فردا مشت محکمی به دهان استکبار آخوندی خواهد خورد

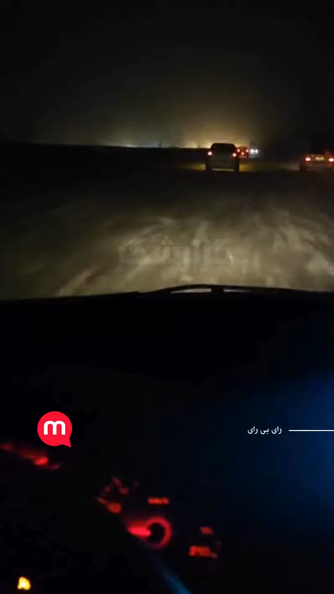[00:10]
سرعت از بیستا بیشتر نمیشه رفت و ماشین ها دائم میچرخن توی جاده یک شن مسئولین از صبح نیمدن توی این راه بریزن فردا هم انتخاباته فردا جمعه هست و انتخاباته امیدبارم که همین جوری برف بیاد و هیچ کس از خونهاش بیرون نره و هیچ کس هم رعی نده به این نظام انگل جمهوری آخوندی کسیف که خون ملت تو شیشه کردن این برف هم یه نعمتیه